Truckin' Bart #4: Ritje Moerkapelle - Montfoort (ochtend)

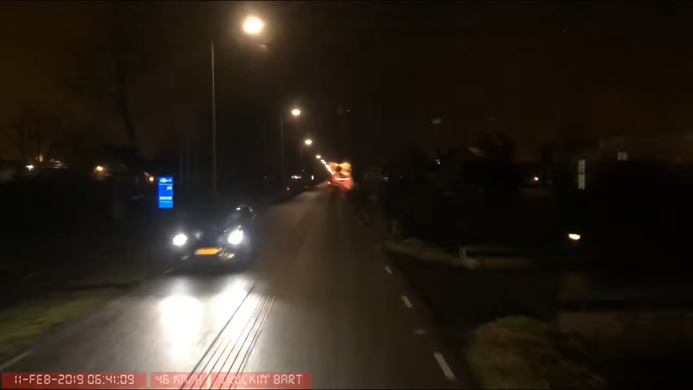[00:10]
Maandag. 12 februari. Nee, 11 februari, sorry.
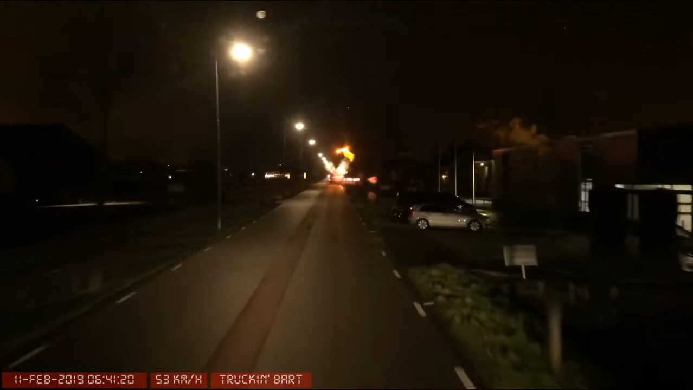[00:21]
5 graden, droog. Eindelijk. Rijden Moerkapelle uit. Richting Montfoort. Het is nog donker. Het blijft wel een uurtje donker, denk ik. Dus we gaan het weer meemaken deze week.